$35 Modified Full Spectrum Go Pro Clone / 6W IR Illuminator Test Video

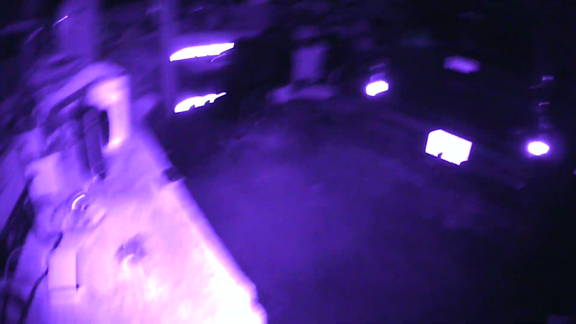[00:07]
Holy crap, does this pick it up awesome, Dad.
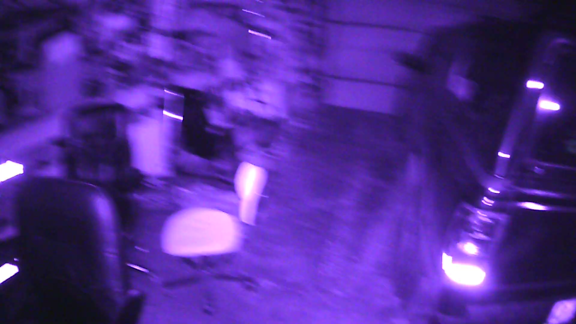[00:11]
Look at the screen. Holy shit, man. Yeah. Modified it to a night vision camera.
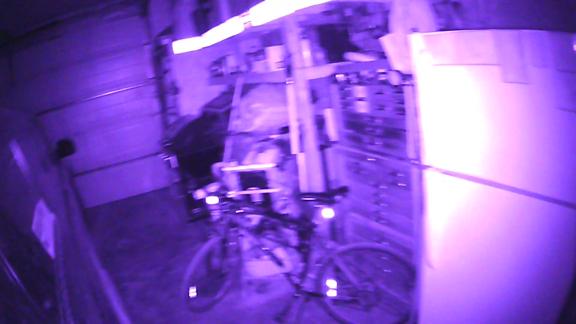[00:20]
Oh, I almost walked into your truck. Nice and bright now. Maybe too bright up close.
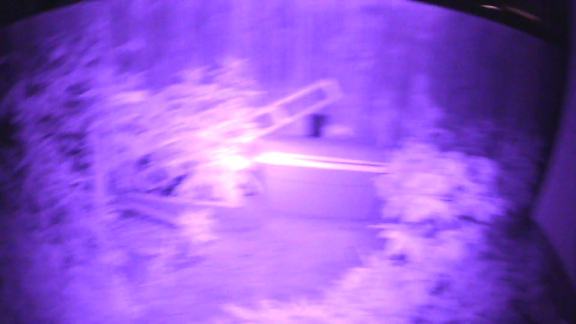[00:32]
Oh, yeah, this will work good if I don't walk into anything.
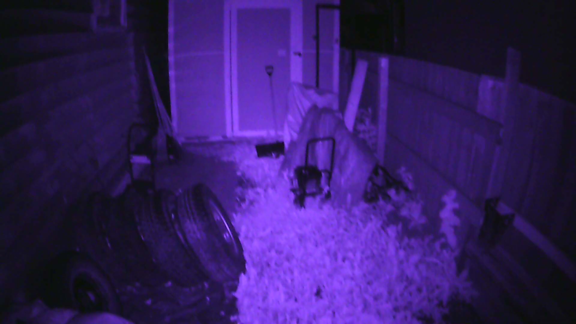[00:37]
That is perfectly bright. Nice and bright.
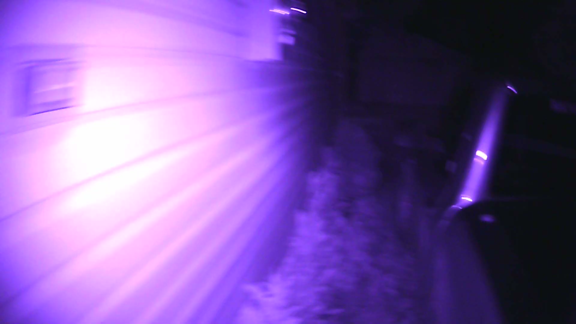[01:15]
And literally, I cannot see the ground in front of me besides what's on here. I don't want to make this too long, but uh, the light just turned on.
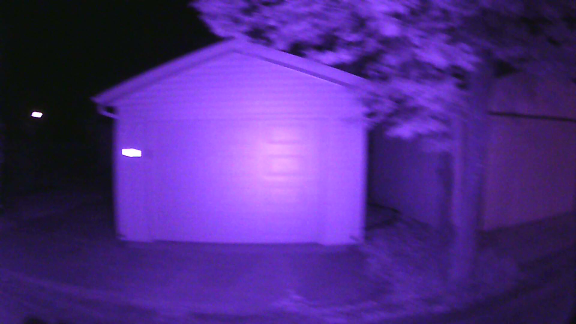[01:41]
This should work out awesome for what I'm planning.
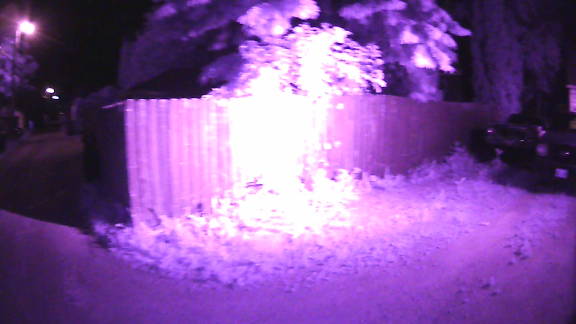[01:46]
And the plate's not washing out there.
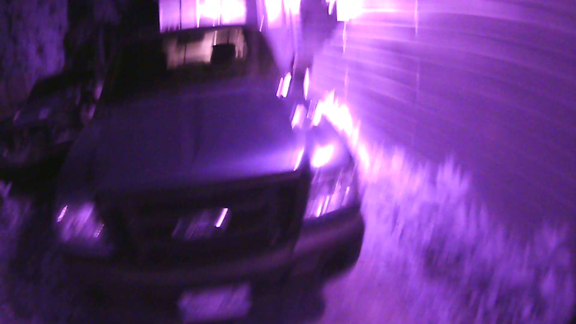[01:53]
And now I'm going to kill the IR light. Uh, but, I actually got the outside light on. Okay. Now I'm going to shut off the IR light.